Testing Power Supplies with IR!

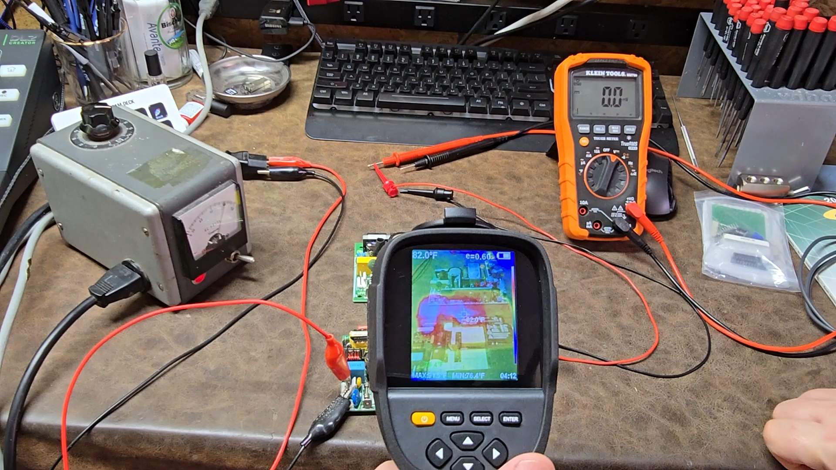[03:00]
that right over here, right on this side, there is components that are getting hot. So, that means that this guy, it doesn't have output, but there are some functions of it that are working. Like all this over here is technically working.
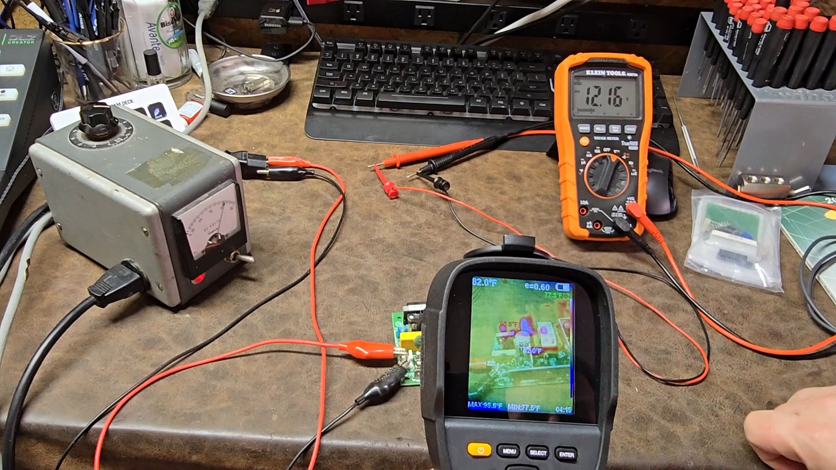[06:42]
Now, this power supply is functioning. And I get it that the overlay is not that good. You've got a little bit of parallax between the two cameras. You've got an infrared camera. And then you've got the photographic camera. And the visible light spectrum camera and the other one, because they're not exactly in the same spot, you have something called parallax. Which means you're looking at it from this angle or from this angle. And they never match up perfectly. So, depending on a set distance, whatever that distance is, they will have a perfect meetup point. And that's why the closer I get, the more off the heat signatures appear to be from the real components that are doing it.
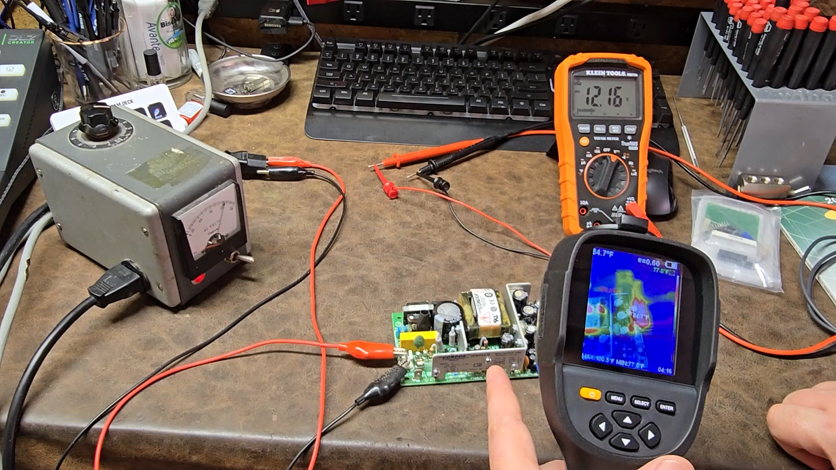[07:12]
But, yeah, so this guy here appears to be perfectly normal. So, right over here, I have my rectifying diodes or my bridge rectifier. That is obviously going to get warm.
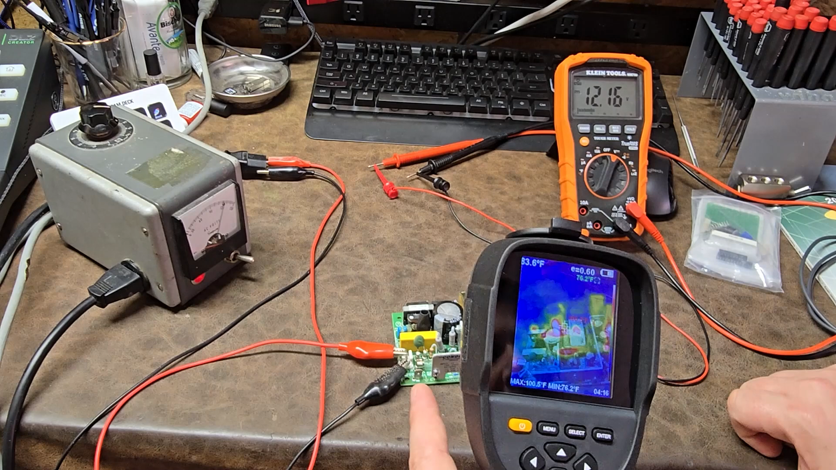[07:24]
On screen: max 100.5°F
Now, if I were to put a load on this guy, then some of my diodes on the output side or some of my major switching components, those ones would start to show that they're getting really hot.